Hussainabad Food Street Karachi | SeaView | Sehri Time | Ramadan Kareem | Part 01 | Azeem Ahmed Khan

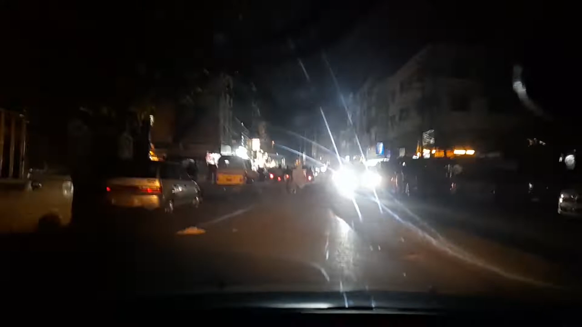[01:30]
जी रौनक लगी पड़ी है हुसैनाबाद पे, वेलकम टू हुसैनाबाद।